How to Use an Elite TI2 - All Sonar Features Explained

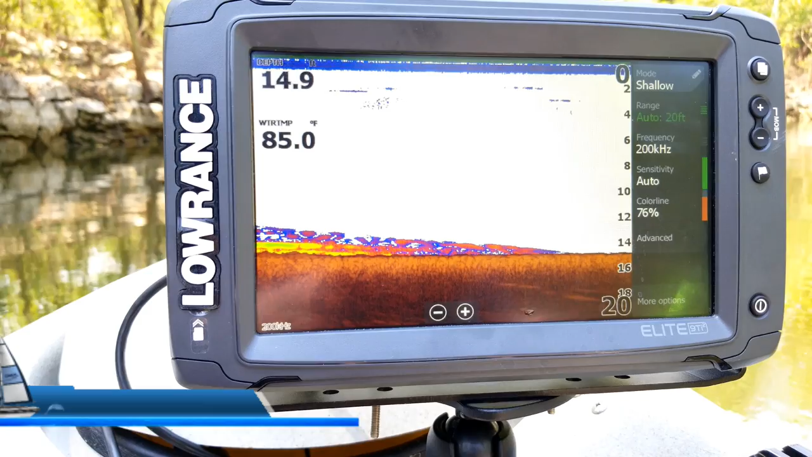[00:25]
On screen: water 85.0°F
I am here with my Elite 9 TI2 and what we're going to cover today is all of the ins and outs of this sonar screen.
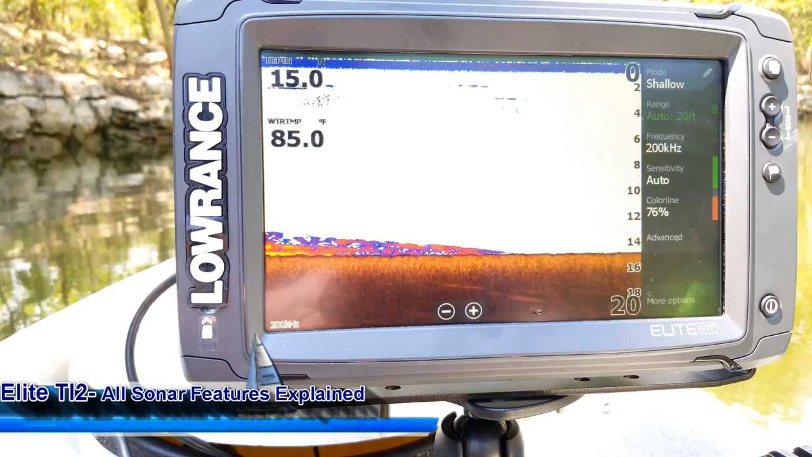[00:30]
On screen: water 85.0°F
I'm going to cover all of the menu options on this page here so you can know how to use all of the features and become a pro with it like I am. So let's go ahead and get started. As you can see we are looking at our sonar screen. It's just kind of a you know a standard basic sonar screen like you've seen on any other fish finder. But so let's go ahead and start on all the just kind of basics of the screen. You'll see that the bottom you know shows across here.
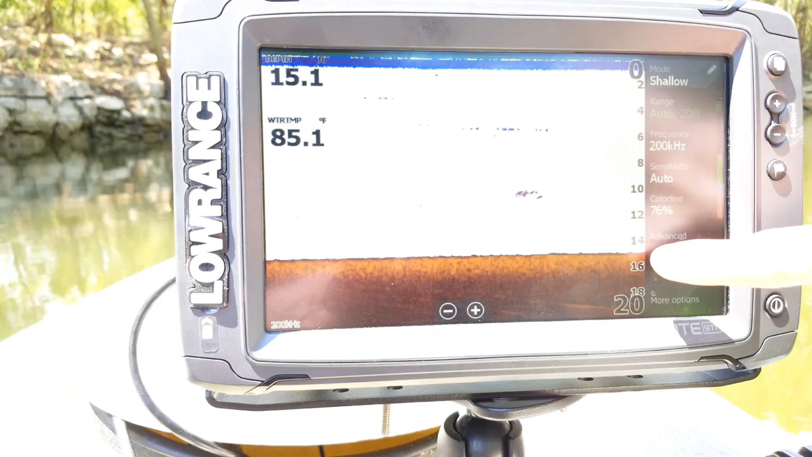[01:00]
On screen: water 85.1°F
You've got your scale right along the right-hand side here which is just the the depth range that you've got as well as your overlays in the corner. Now you're going to notice in the very bottom left
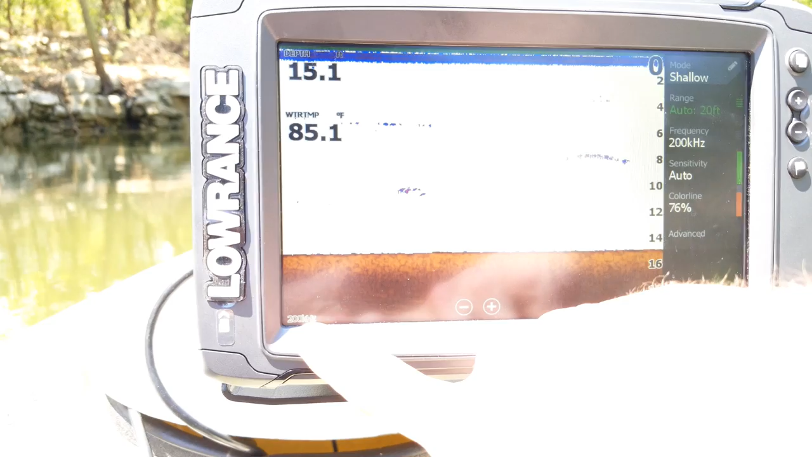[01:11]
On screen: water 85.1°F
corner here where it has a little number that is your your frequency that you are running on. Currently mine says 200 because I'm running on the 200 kilohertz frequency.
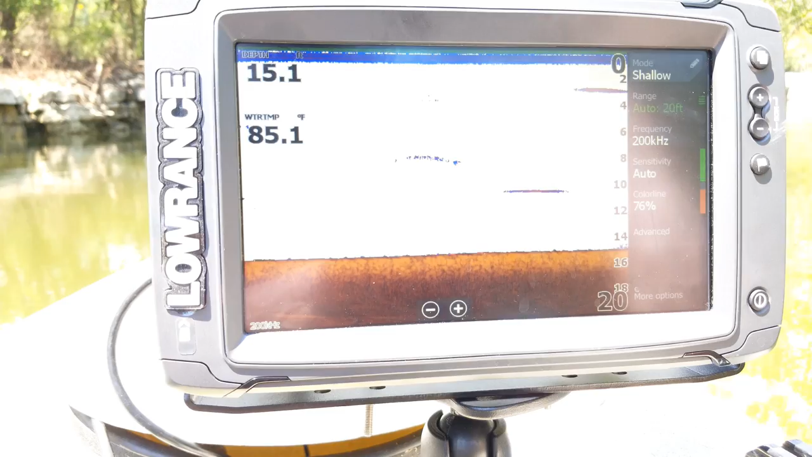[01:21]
On screen: water 85.1°F
Alright so go ahead and get started here. Your first option is going to be your mode which I'm going to go over that feature last. Now the next option on here is going to be your range. Now when you click on it you're going to see how you have this list of options on here. Now these are where you can set to just like a manual range as you click on it you can see how it adjusts the screen. On there it's controlling these numbers down the side. Now I recommend leaving it on auto which is the option right here. So that way it always keeps the bottom right there at the bottom of the screen.
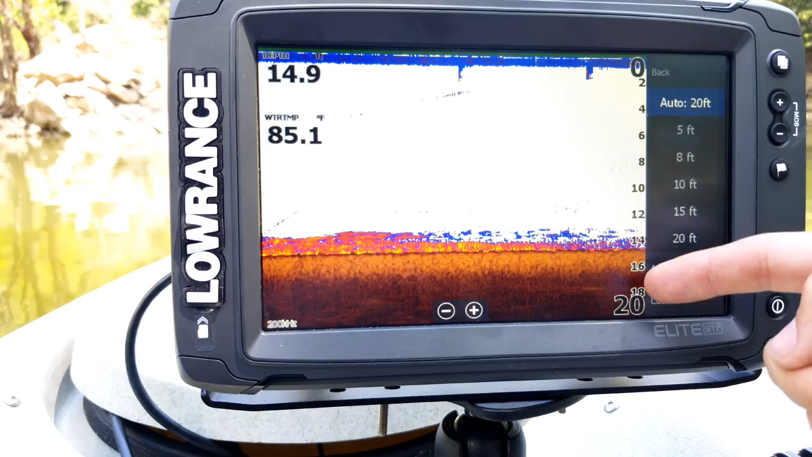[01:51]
On screen: water 85.1°F
So that way you don't have to constantly keep going through and manually adjusting that range as the depth of the water changes on you.
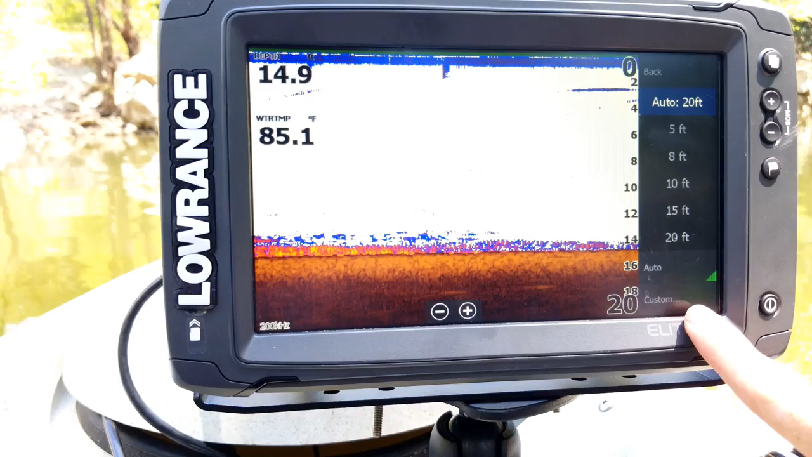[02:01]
On screen: water 85.1°F
Now you also have custom down here where if you click on it you can go in and you can type manually type in what range you want it at.
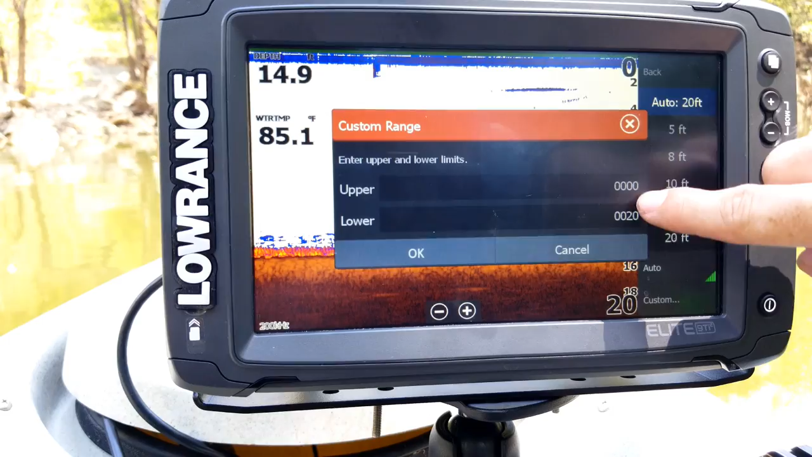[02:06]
On screen: water 85.1°F
So if I click on the first one I could say I wanted that at five
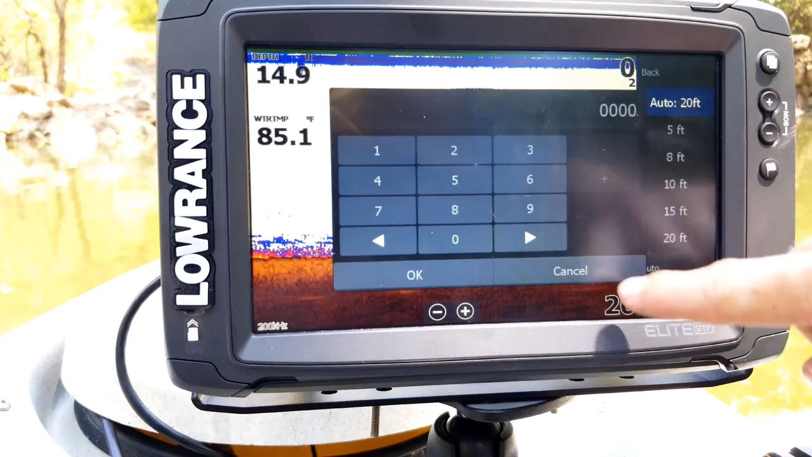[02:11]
On screen: water 85.1°F
which is going to set the first number to five and then the next number I could type let's say 30 that would set the bottom number to 30.
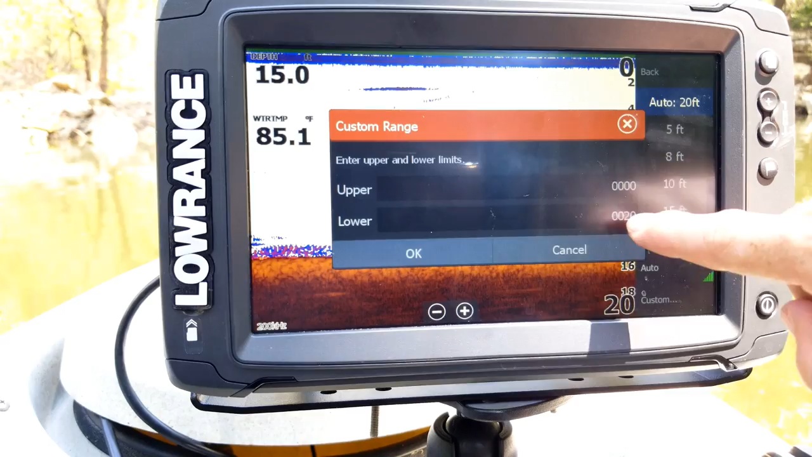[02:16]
On screen: depth 15.0 ft, water 85.1°F
So that way you can set it to whatever range you wanted at.
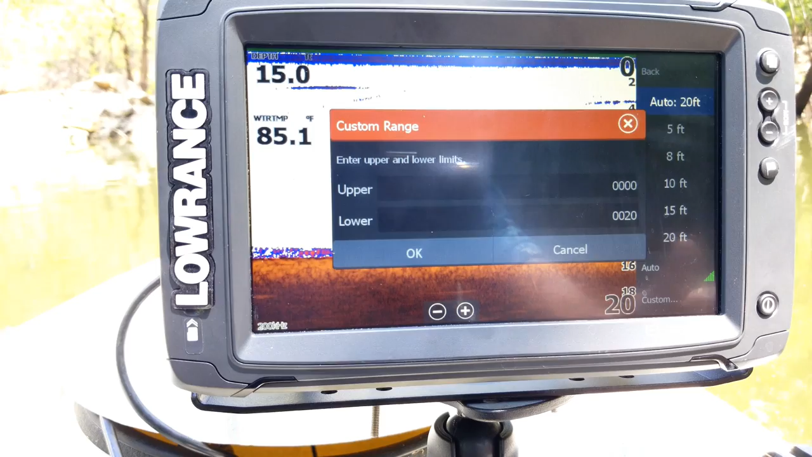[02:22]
On screen: water 85.1°F
So in case you're only interested in say between 20 and 40 feet you
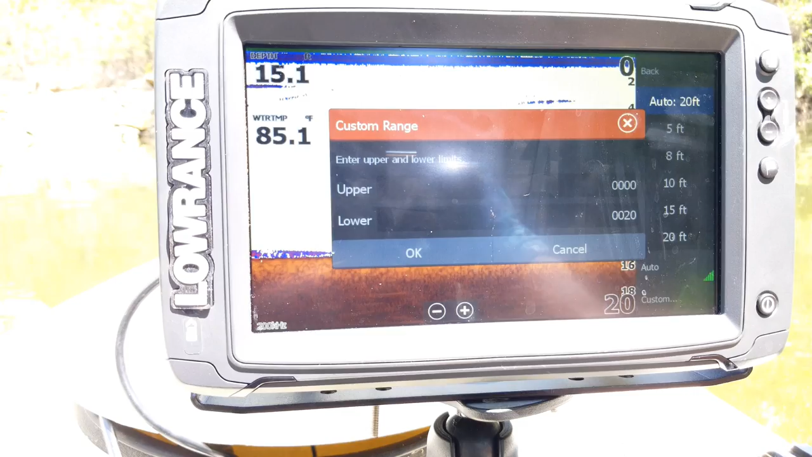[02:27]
On screen: water 85.1°F
can set it to that range there and then you can just hit OK. Now I'm going to go ahead and go back. Now the next option is going to be your frequency. Now you have your different frequencies here.
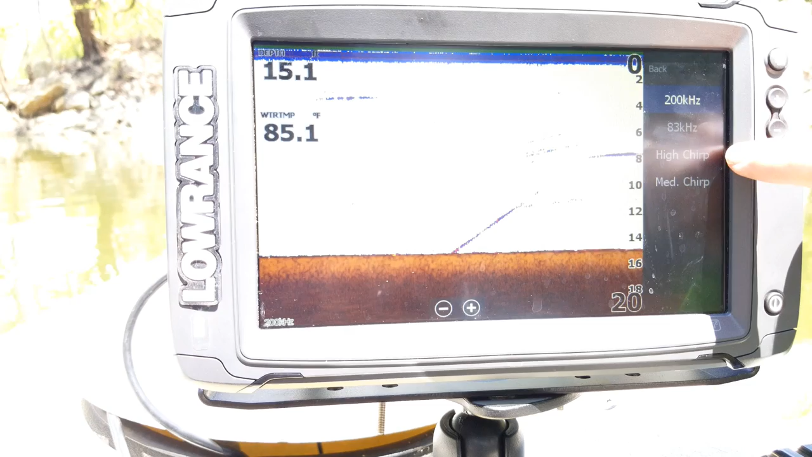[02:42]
On screen: water 85.1°F
Most of the time you're probably going to be running on either high chirp or 200. That's going to be more for your shallow fresh water usage usually between you know 5 to you know 60 or 100 feet. If you're going to go in really shallow water less than 5 feet or deeper than 100 I usually recommend running on the 83 or the medium chirp. Now what the chirp is is it's a whole range of frequencies that broadcast. So say for example high chirp runs from 130 kilohertz all the way through 210 and
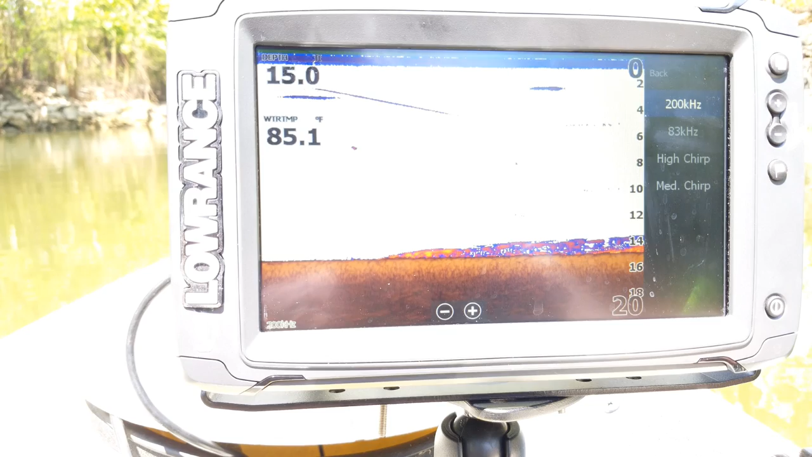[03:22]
On screen: water 85.1°F
so what that does is it cycles between all 80 frequencies to kind of just give you a better resolution image. It kind of filters out a lot of that extra clutter and gives you better separation of targets between the fish and up the bottom. And so that's why I'm going to go ahead and set mine to high chirp there. And I go back and I do that you can see how it kind of clears up a little bit here at the top.
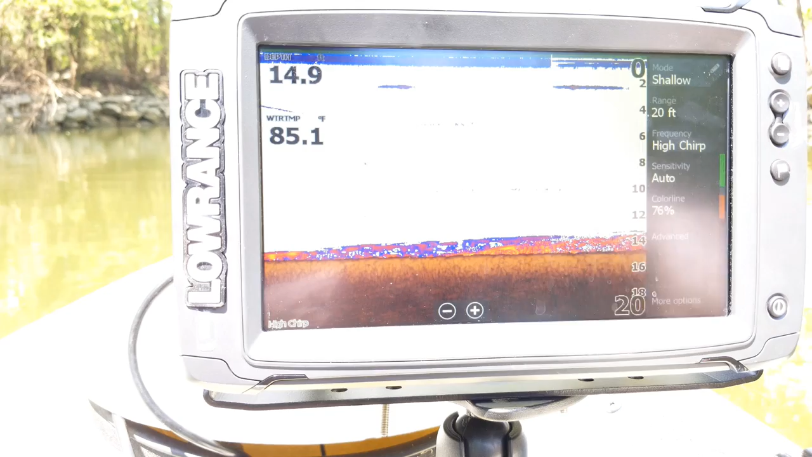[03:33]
On screen: water 85.1°F
Now the next option is going to be your sensitivity. Now usually this one I'm going to leave on auto. Now you're going to see how there's like a little green button down here or green corner. When I click on it it goes away which means that it's deactivated. Now you're going to see it also goes orange. Anytime you see orange it means that that menu is on a manual mode. Anytime it is set to green it means that you're on an auto mode. Now what you can do is you can touch on the button and you can drag it up and down to control your sensitivity scale or you can do little minor adjustments by pressing the plus and minus buttons there.